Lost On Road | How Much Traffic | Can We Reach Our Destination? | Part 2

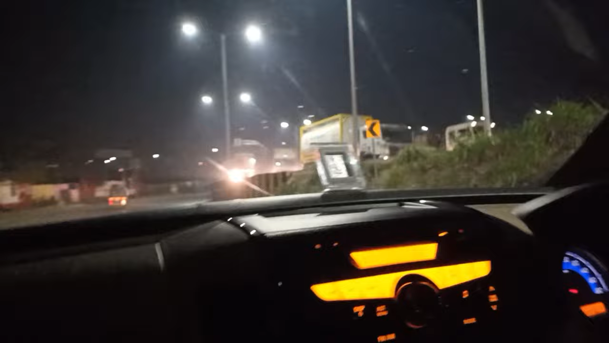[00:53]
वरून कुठून युटर्न आहे? थांबव ट्रकच्या मागे.
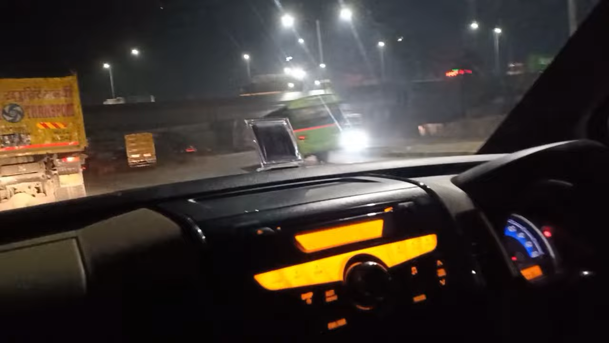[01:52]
नाहीतर मग असा इकडून गोल घेऊन मग इकडे जायला गेला. बघ इथं पहिल्यांदाच आलो रे या रोडला मी पण. मार पाहिजे युटर्न मारून. हा ना याला उलट बिलट. थांब थांब थांब थांब. ए आधी याला नीट सांग.
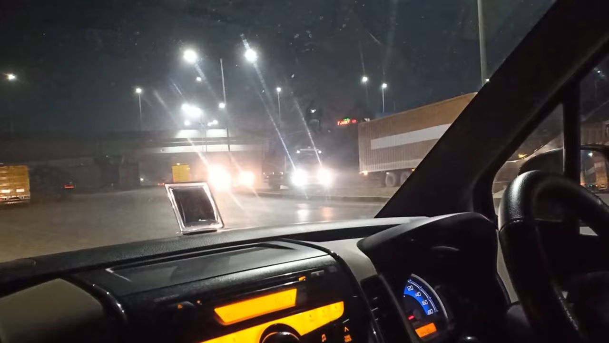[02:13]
ट्रकच्या पुढे नेन तिकडे ना. हा मग त्या सांगितलं ना याच
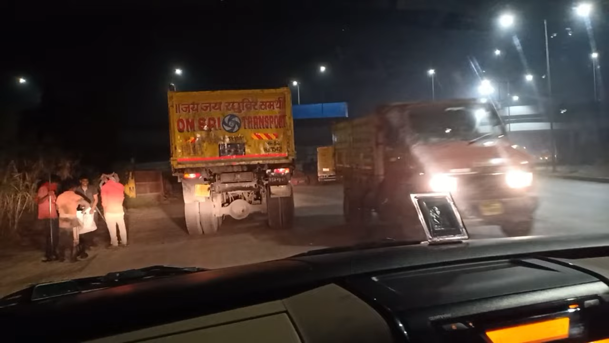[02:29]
गाडी बघ गाडी बघ गाडी बघ. घे हळूहळू घे पुढे हळूहळू घे.
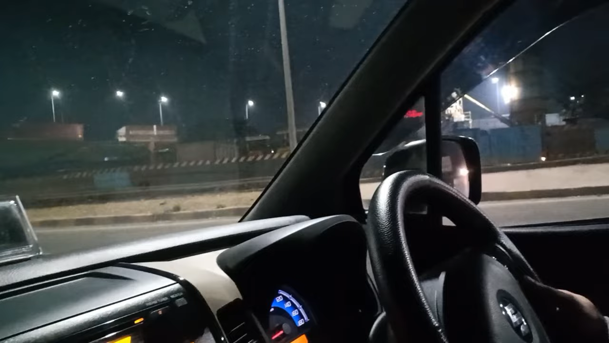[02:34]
कोण नाही पटापट मला काय. थांब थांब पूर्ण तिकडे बघ गाडी बघ.
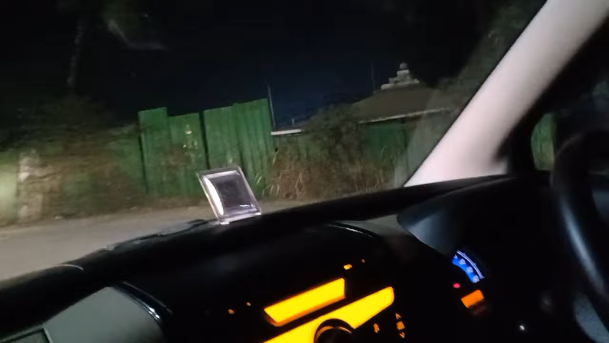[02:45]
तुम्ही आई गाणी बंद कर.
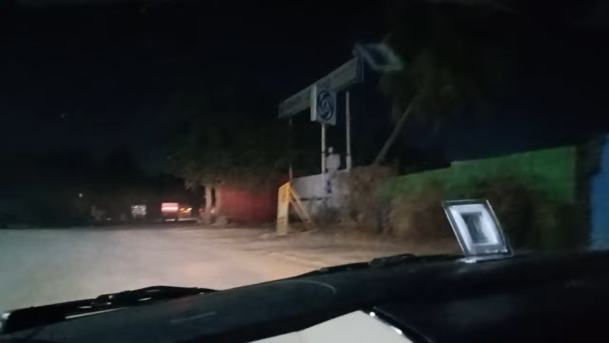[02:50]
गाणी बंद कर दोन मिनिट. इकडे राईट राईट. भावा राईट राईटला जायचंय. मला वाटलं तिकडे जायचं होत. फुल लाईट मारून चला. एक तर काही नाहीये लाईट वगैरे. आरामात जाऊ.
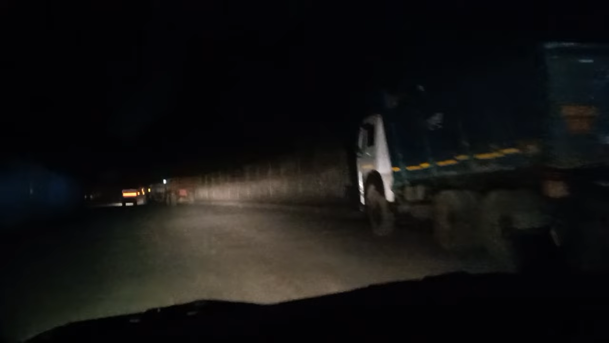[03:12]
कुठल्या रोडला काय माहिती.
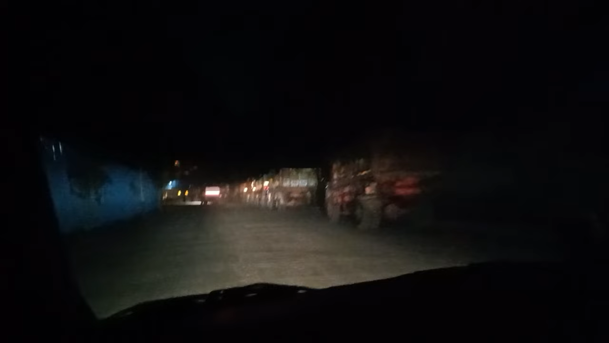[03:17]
सगळे ट्रक वाले उभे. बरोबर आहे ना रे मॅप मध्ये.
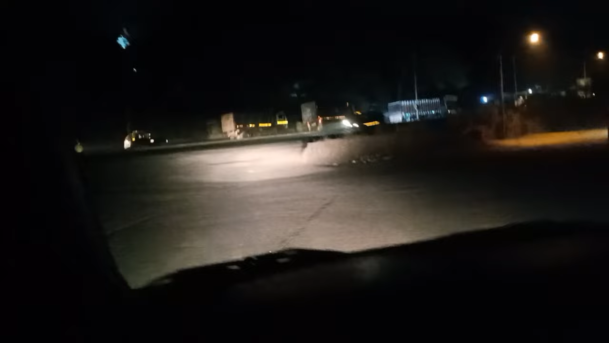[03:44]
हळू घे हळूहळू घे हळूहळू घे. जाऊ दे जाऊ दे जाऊ दे.
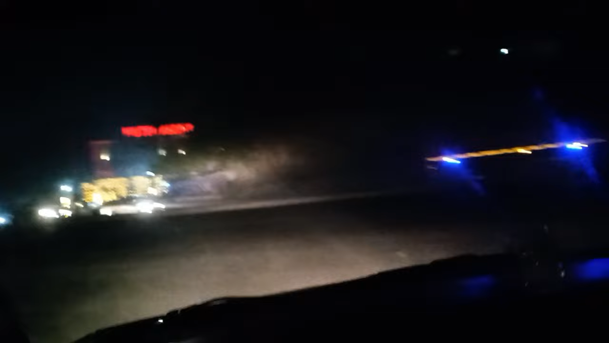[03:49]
आणि आता वरती जाऊ दे. ब्रिज वर जाऊ. ब्रिज वरती जाऊ. चल खाली कशाला भूकाल आलेलो आपण. पेट्रोल पंप आहे. फायनली बरोबर रोडला लागलो. तुला बोललो ना मी चेकपोस्ट पण लावलाय. असेल पण सांगू नाही शकत. पण चेकपोस्टला एवढं सकाळी.
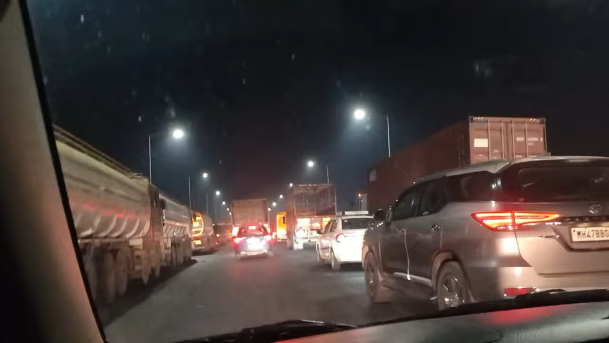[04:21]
घे घे घे. त्याच मागे ठेवायचे. म्हणून पण असेल. पुढे जाऊन काय होते. ऑलमोस्ट 2 किलोमीटर ला आम्हाला रेड दाखवतोय. फुल ट्रॅफिक दाखवतोय. थांब थांब थांब. गाडीच्या मागे लाव लाव. चल घे घे.
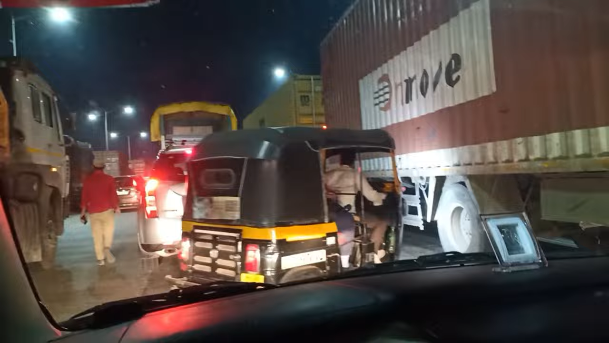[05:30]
ऑटोवाला कुठून गाडी काढणार आहे? ऑटोवाला अरे भाई मानलं पाहिजे रे याला, घुसवत घुसवत नेली त्यांनी शेवटी.
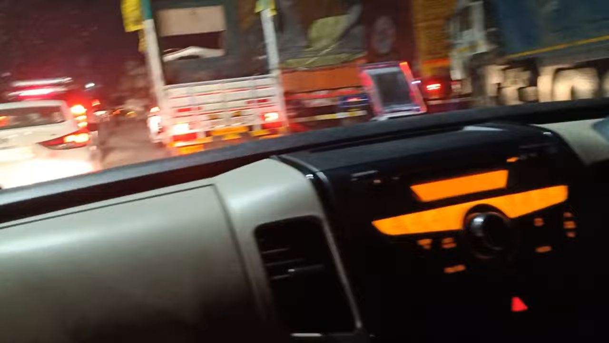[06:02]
घे कॉर्नर नाही घे जात आहेत ना. थांब थांब थांब त्याने हात दाखवले, हात दाखवले त्याने.
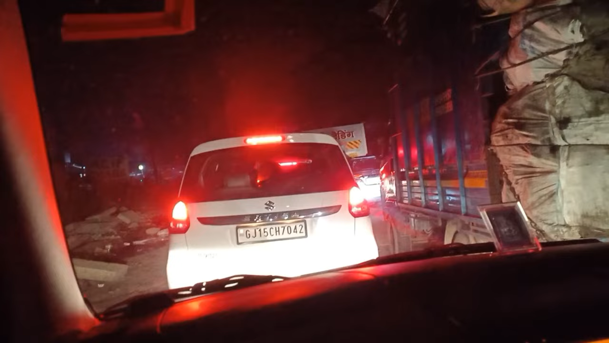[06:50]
तिकडे जाऊन कर तू. जाम ट्रॅफिक आहे.
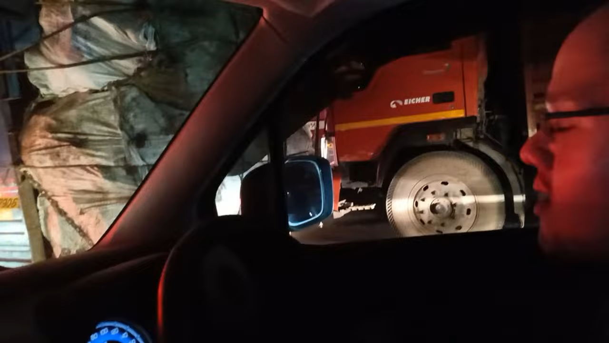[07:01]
वैताग घालला मित्रांनो, दोन्ही पाय कंबर सगळं दुखायला लागले. कंटाळा तू सांग ना आपण चेंज करू.
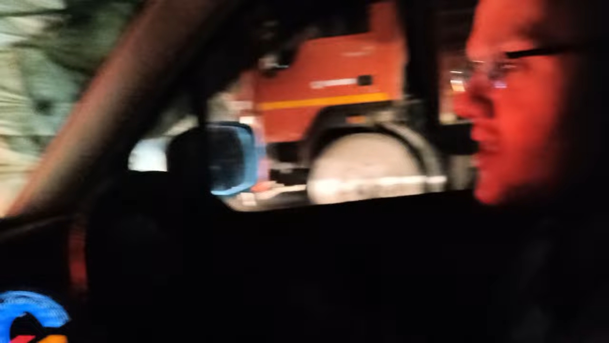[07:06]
वसई क्रिक वसईची खाडी क्रॉस केली आणि इथे त्यांनी जॅम लावून ठेवले सगळे ट्रकवाले.
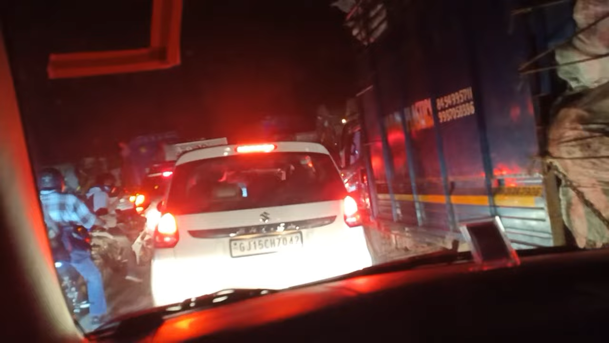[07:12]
चांगलं स्पीड पकडलं होतं गाडी मस्त धन धन धन करत आलेलं. इथं येऊन अडकलो तरी 10-15 मिनिटं झाली. असंच ट्रॅफिक आहे. पूर्ण लेन त्यांनी हे करून ठेवले ट्रकवाल्यांनी. काय झाले पुढे काय माहिती बघूया. काही समजलं तर सांगेन मी तुम्हाला नक्कीच. तोपर्यंत ब्लॉगला बनून राहा.